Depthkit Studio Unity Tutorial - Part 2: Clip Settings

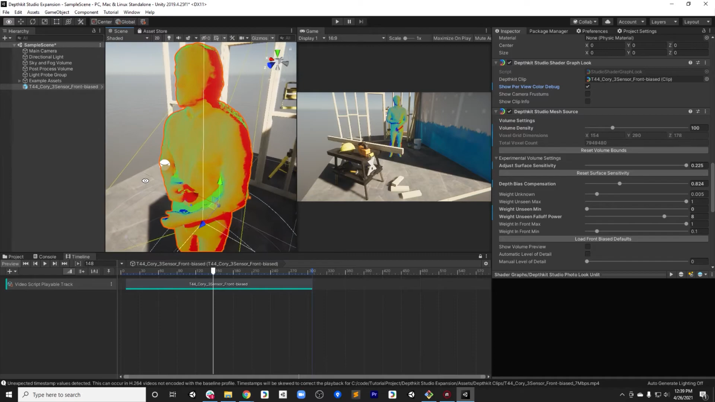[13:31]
And this is a debug view which shows how the different camera perspectives are being blended together. So, in this case, we have three cameras, blue, green, and red.
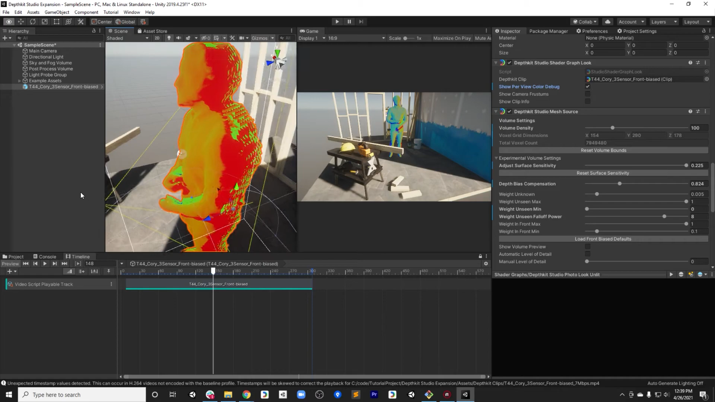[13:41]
And the change in the blend is happening,
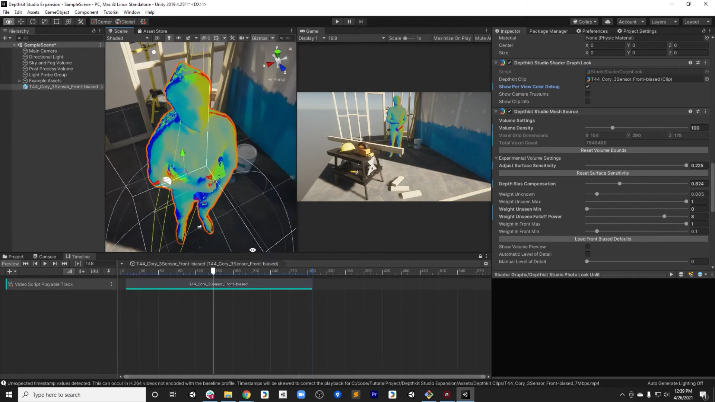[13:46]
actually, as the view is changing.
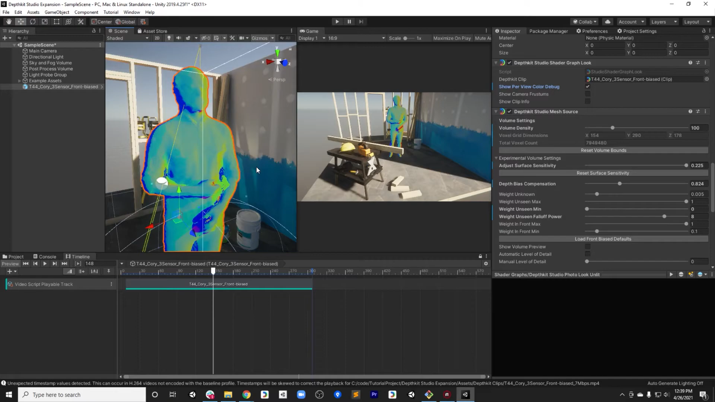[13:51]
This helps to match the viewing angle with the best texture solve for that given moment.